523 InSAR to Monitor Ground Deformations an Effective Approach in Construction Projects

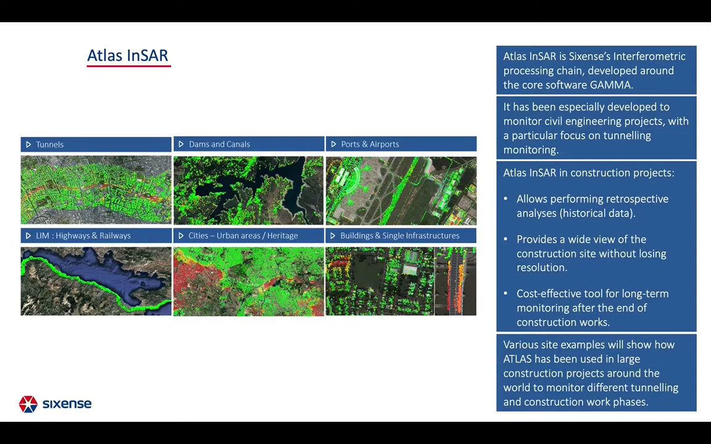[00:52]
It is a cost-effective tool for long-term monitoring. In this presentation, various site examples show how ATLAS has been used in large construction projects around the world to monitor different tunneling and construction work phases. A critical phase to be monitored in tunneling projects is the access shaft excavation, which usually includes dewatering. Dewatering has shown on numerous occasions an impact over long distances. They can be covered by INSAR due to the large size of satellite images, also overcoming the problem of loss of references for the ground instrumentation. This example corresponds to the shaft excavation in Paris,
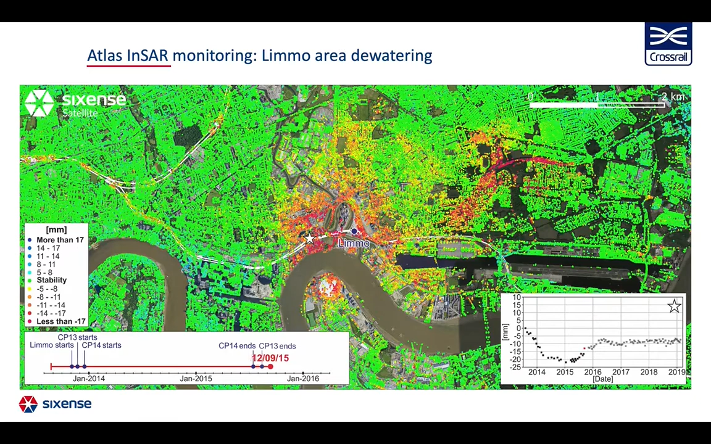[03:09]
In July 2015, one of the wells stopped its activity and the area started to heave. After cessation of the activity in the three wells, the time series finally stabilizes.
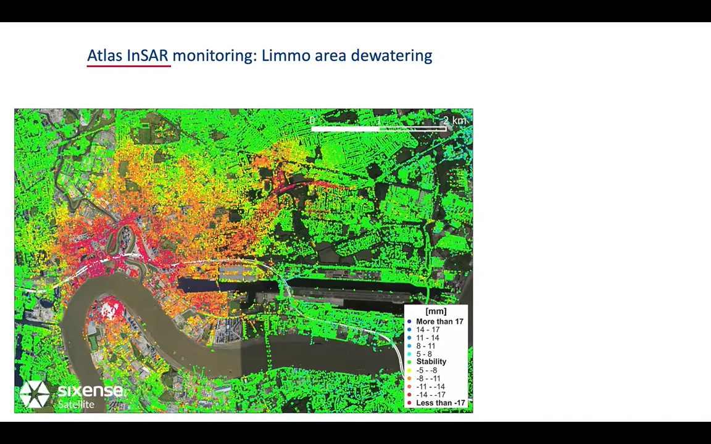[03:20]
In summary, the Atlas INSAR studies showed that the affected area was at least 2.5 km wide, much more than what was expected. A maximum settlement of up to 35 mm. Areas where settlement was greater than expected. Activities affecting the ground stability of other projects, such as the lead tunnel alignment.
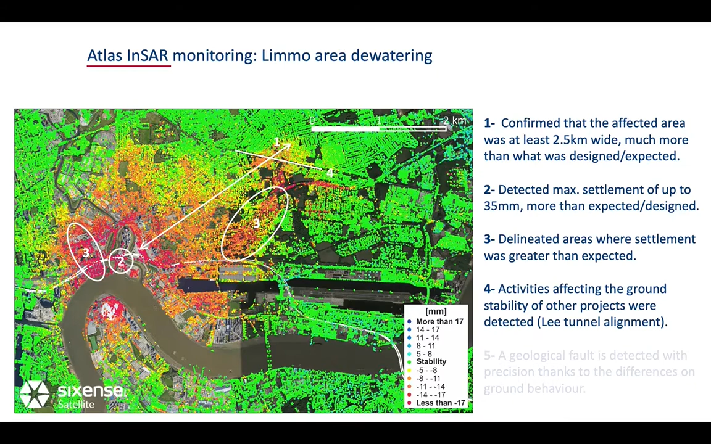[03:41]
A geological fault was detected precisely due to the differences in ground behavior. Finally, upon termination of the works, satellite measurements provide a technically and financially efficient way of controlling long-term movement stabilization. This map was derived using Terasar-X data in descending orbit,